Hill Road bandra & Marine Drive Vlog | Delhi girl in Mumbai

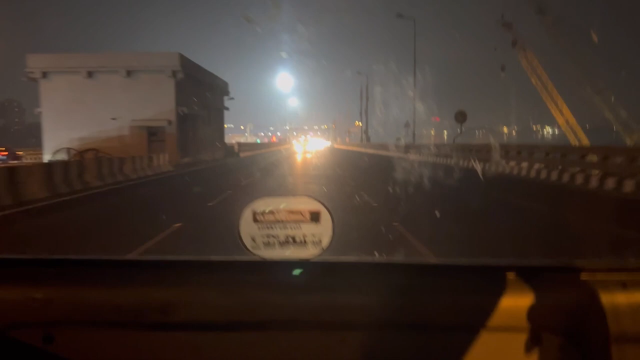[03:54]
And we are going to the Marine Drive. So Sunday, every time, we got a lot of traffic. But one thing was that this was my first time to see Link. Honestly, I am going to Pamban, but in comparison to Pamban, I didn't feel so much.